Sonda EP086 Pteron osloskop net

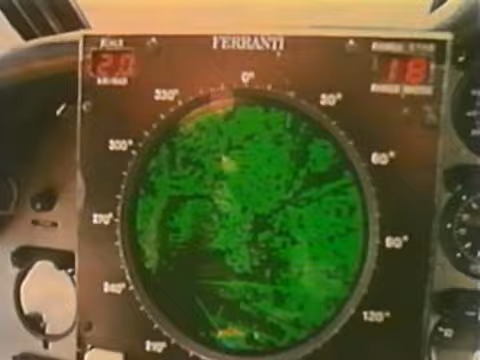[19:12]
Elektroniczne oko z niezwykłą wiernością i szczegółami godnymi pozazdroszczenia dokładnie kreśli zarysy brzegów rzeki, mostów, ulic, budynków i wszystkiego, co większe od 2 metrów. Związanie anteny z wirnikiem, a nie z chybotliwą,
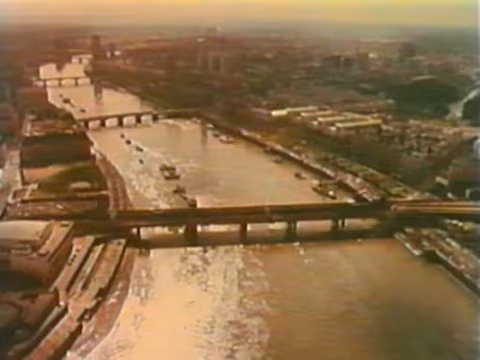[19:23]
wibrującą i obracającą się kabiną, dało szansę na wyraźny i niezakłócony obraz. Wiązka mikrofal z nadajnika w kabinie wędruje wzdłuż
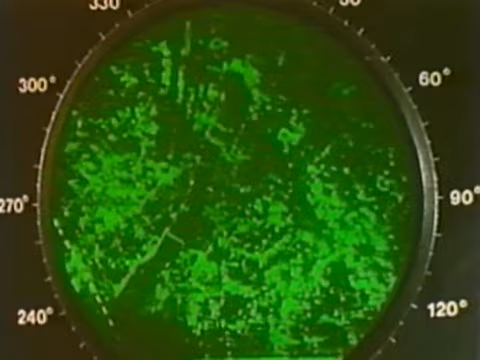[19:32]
osi wirnika i przez giętki odcinek falowodu do rury w łopacie. Stąd wychodzą radarowe impulsy i tędy powraca echo.
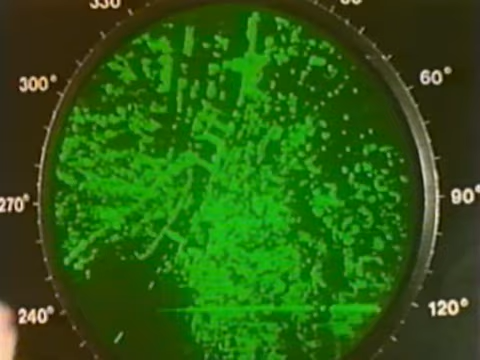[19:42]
Na ekranie przesuwa się obraz Ziemi, tym razem widoczniej. Ale przecież to dopiero pierwsze próby, porównanie oryginału z radarową repliką. Później przyjdzie czas na zastosowanie nowego pomysłu w praktyce,